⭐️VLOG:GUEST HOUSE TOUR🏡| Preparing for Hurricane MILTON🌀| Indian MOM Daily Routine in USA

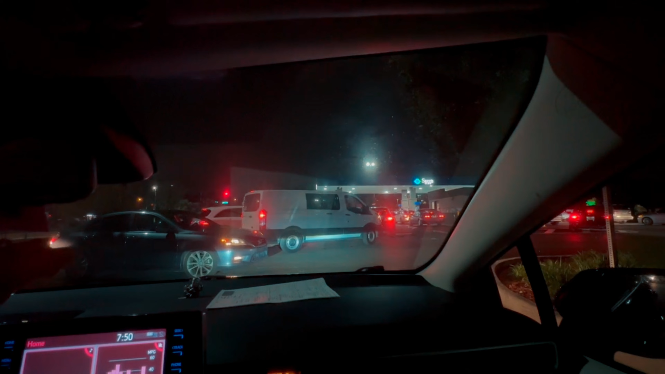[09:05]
आपने देखा कि गैस स्टेशंस पे मतलब पेट्रोल पंप्स में कितनी ज़्यादा लाइन लगी हुई है। एडवाइजरी यही रहती है कि पानी हो गया, खाना हो गया, और हमेशा आप अपनी गाड़ी का जो टैंक है वो फुल रखें,
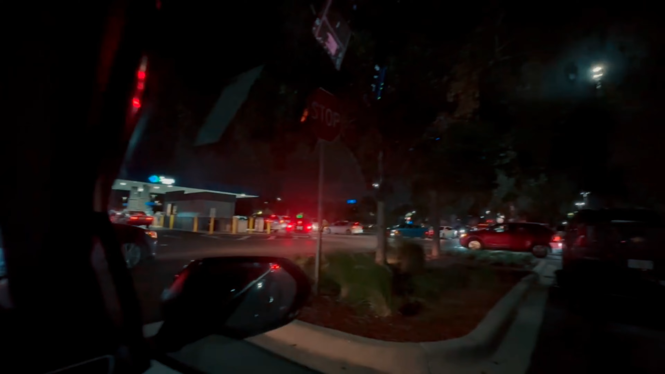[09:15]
पेट्रोल वगैरह डाल के रखें, सो दैट अगर आपको मतलब कभी भी कहीं भी जाने की ज़रूरत पड़ सकती है।
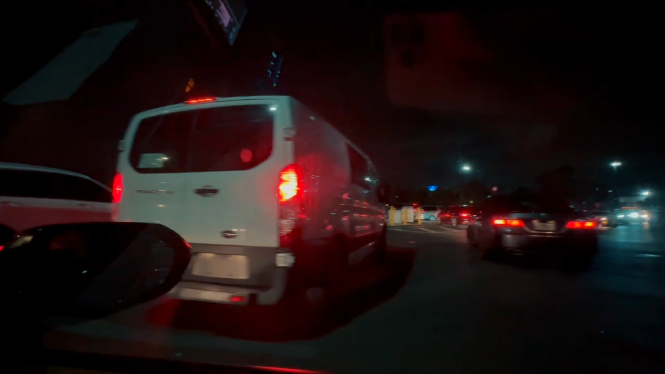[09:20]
और गैस स्टेशन वगैरह भी ना एक टाइम के बाद बंद कर देते हैं लोग, उसको भी सिक्योर करना होता है।